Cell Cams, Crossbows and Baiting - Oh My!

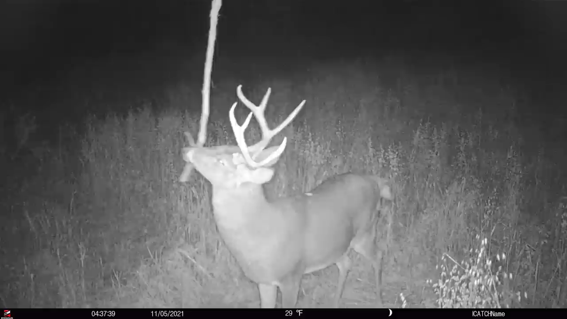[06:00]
I'm not saying the cell cameras don't help people sometimes. But they do hurt people sometimes too. They hurt hunters. They hurt your level of success. Any trail camera can do that. Could be the red flash. If you have a red flash bulb on your cell camera going off in spooking game.
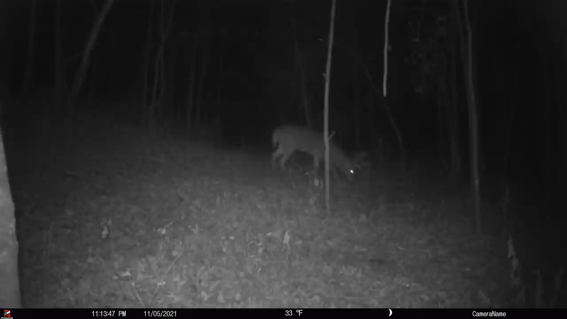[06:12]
Could be that you're putting it right at face level, right in front of a deer. And they notice that box. They run off. And I bet you there's mature bucks out there that see that box from the side, don't get their picture taken in.